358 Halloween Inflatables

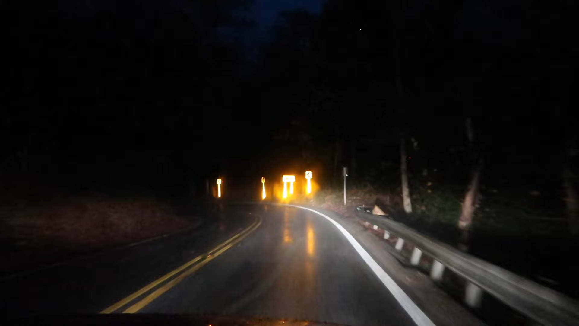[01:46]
heading home it's 7 pm and they didn't inflate them tonight it's a rainy night others sat and waited with us just didn't happen tonight gonna try again